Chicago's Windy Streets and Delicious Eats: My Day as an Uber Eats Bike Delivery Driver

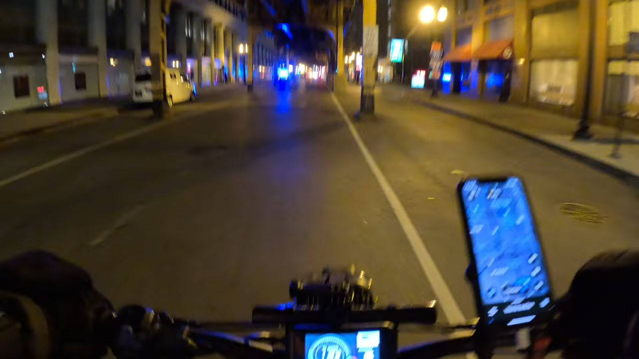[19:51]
store all day and that jewel is kind of far 704 it'll leave me on South
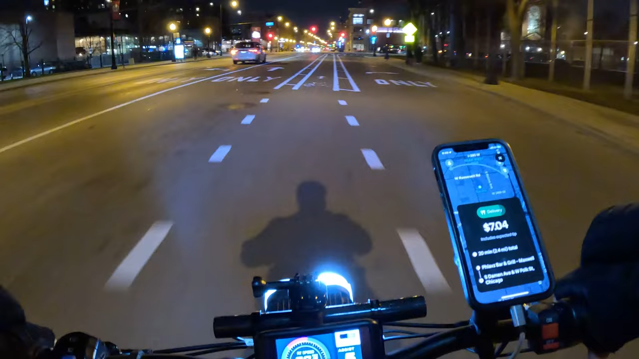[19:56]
Damon Avenue and West Polk now you guys that's gonna take me way too far west I don't want to do it $10 27 minutes 2.6 miles Walgreens three items 31 16 Cermak Road
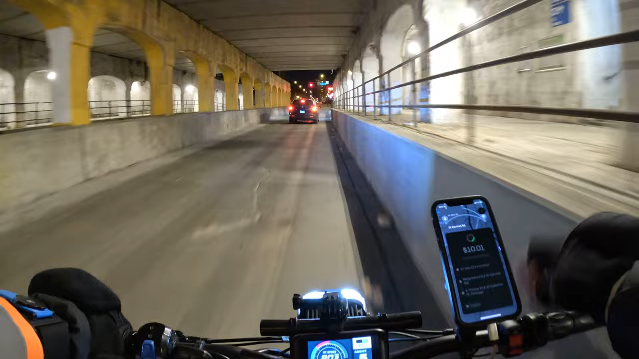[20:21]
okay guys I took another $10 order no I I renege I'm not doing it I am not